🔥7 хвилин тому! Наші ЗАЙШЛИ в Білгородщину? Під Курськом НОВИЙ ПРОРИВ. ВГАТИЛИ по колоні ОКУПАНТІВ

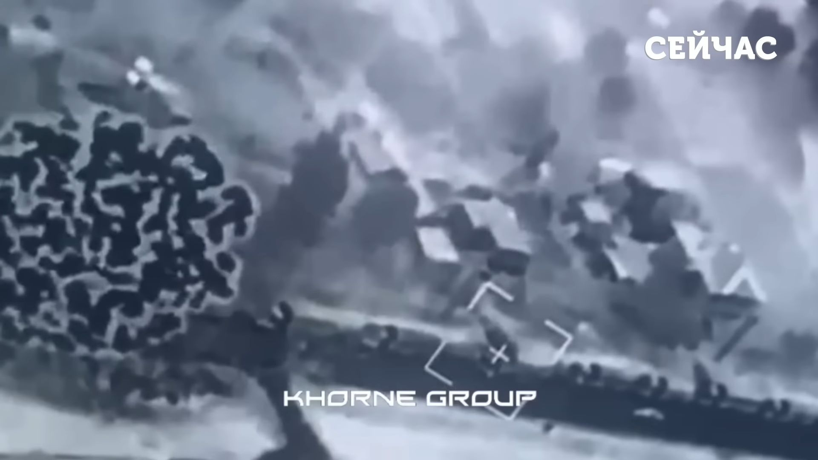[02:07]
Судячи з відео, можна помітити чотири прильоти по скупченню ворога.